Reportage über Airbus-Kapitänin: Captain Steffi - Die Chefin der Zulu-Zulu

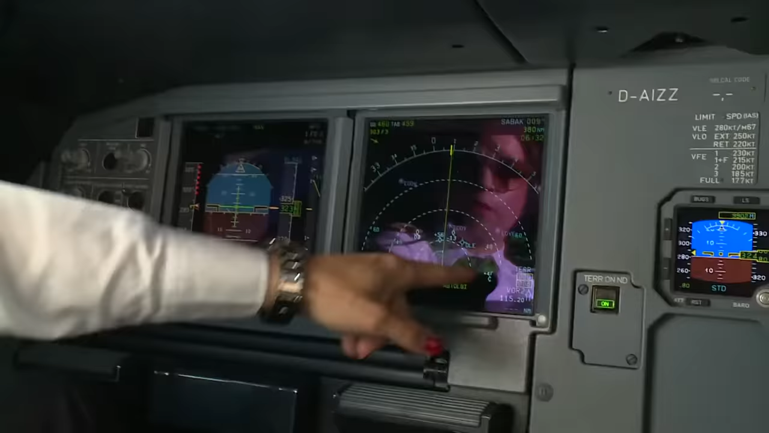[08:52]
Braunschweig hier rechts ab, also nach mitten über Deutschland. Ja, und hier voraus haben wir 1, 2, 3, 4, 5 Flugzeuge, die zum Teil über uns sind.
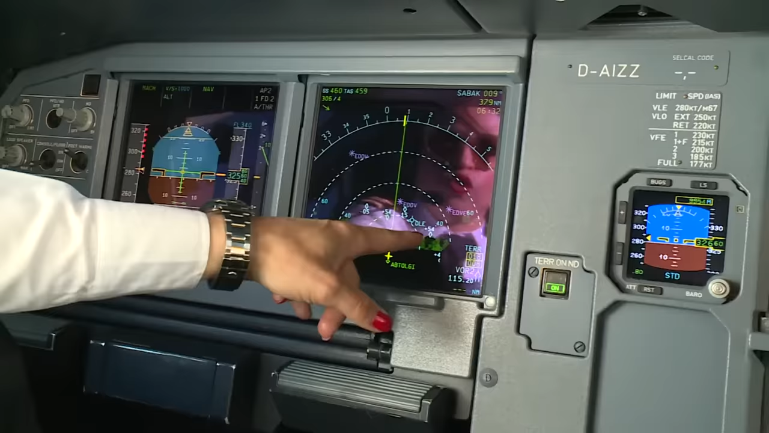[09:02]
Die ist plus 5,4, 5,3, sind 5300 Fuß über uns. Und das hier ist ein Flieger links voraus, der ist 600 Fuß unter uns.